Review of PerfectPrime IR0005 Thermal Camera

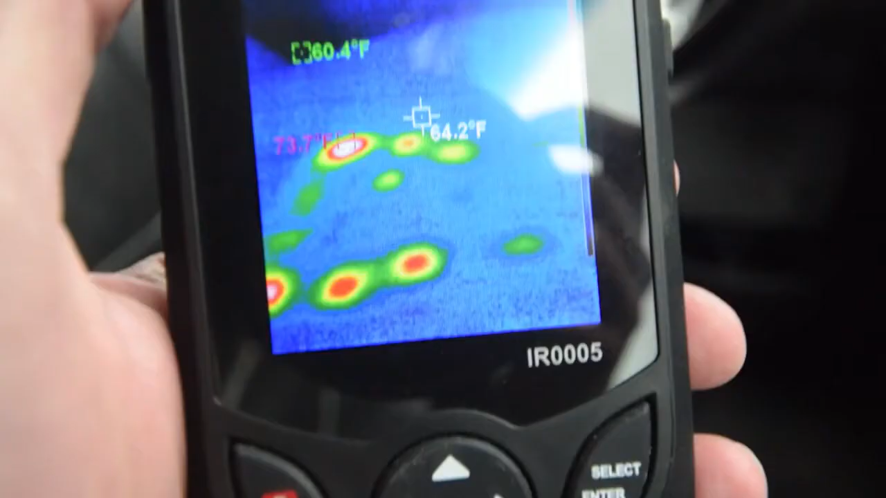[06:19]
If you were having a problem where one seat or a part of the seat was cooler, you could trace down where that problem is.
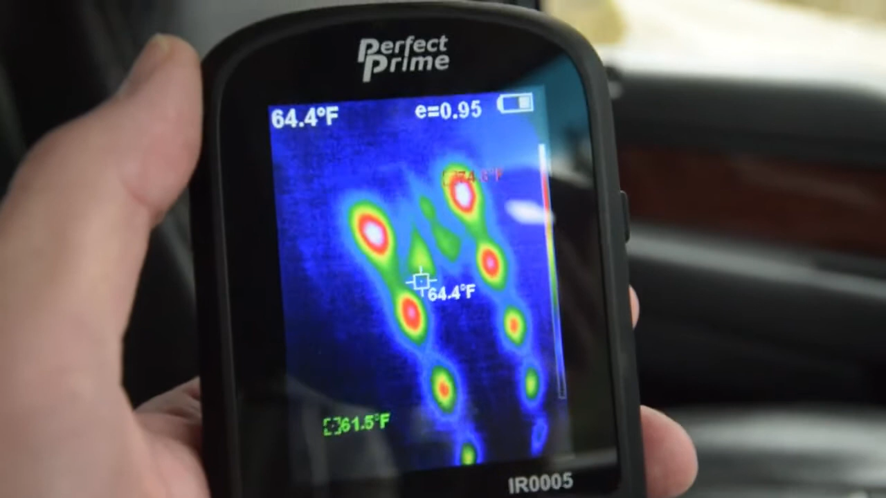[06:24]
On screen: spot 64.4°F
In this case, it's blowing air, so that's kind of interesting.
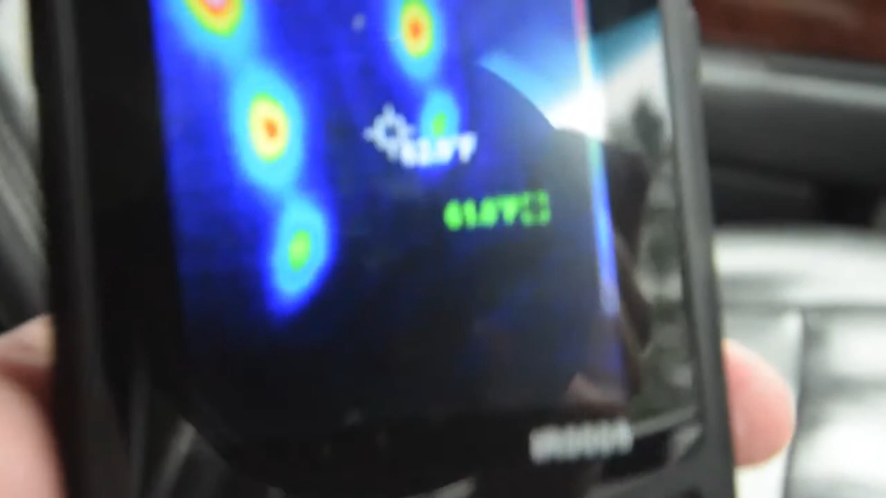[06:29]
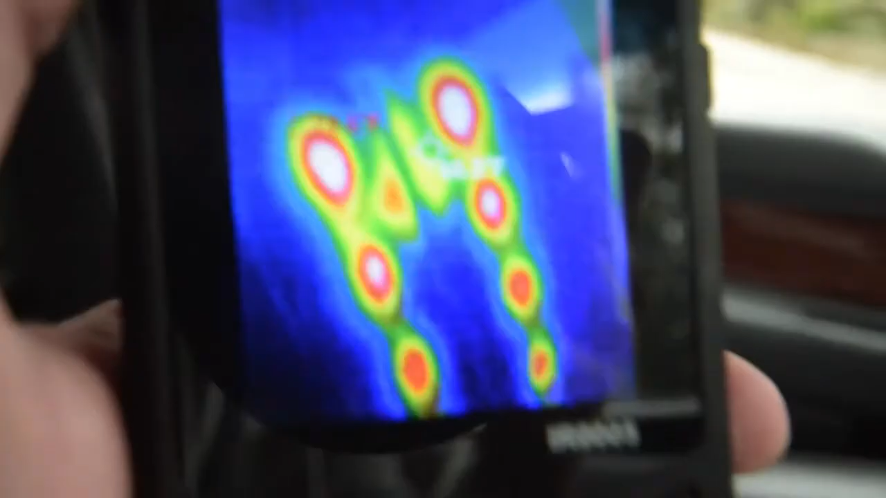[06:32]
In my case, you can see that it's a little hotter on top,
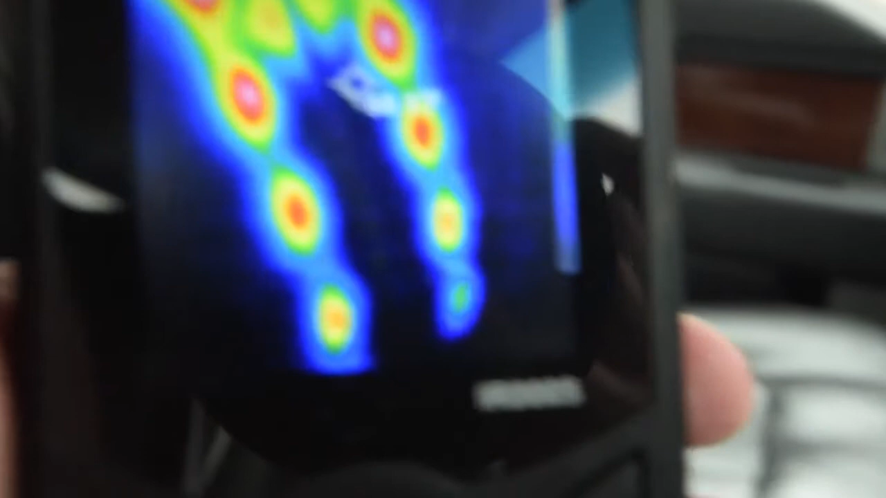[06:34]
and then blowing on the bottom,
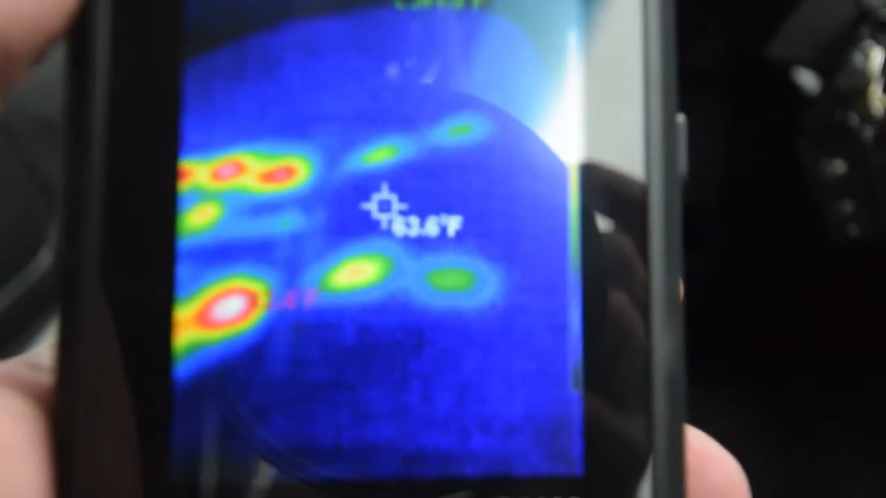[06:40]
this seems to be a little weaker on the left side than the right.